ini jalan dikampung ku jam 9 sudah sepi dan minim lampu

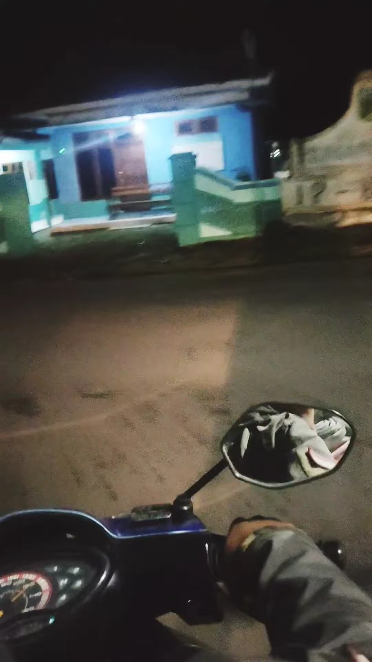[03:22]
Di jalanan di kampung jam segini rumah pada sepi guys.